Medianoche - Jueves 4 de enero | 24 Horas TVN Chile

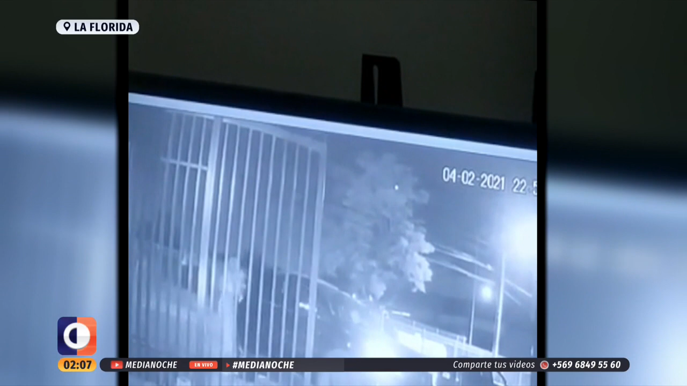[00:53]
Cinco individuos bajaron de ese automóvil que estaba siendo seguido minutos antes por los delincuentes. De ellos, de los cinco delincuentes, dos comenzaron a intimidar a las mujeres y uno de ellos mantenía un arma con el que después realizó un disparo.